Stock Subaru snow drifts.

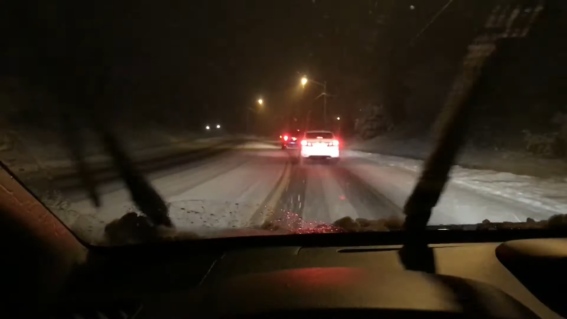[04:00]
And these guys in front of us are hitting the brakes.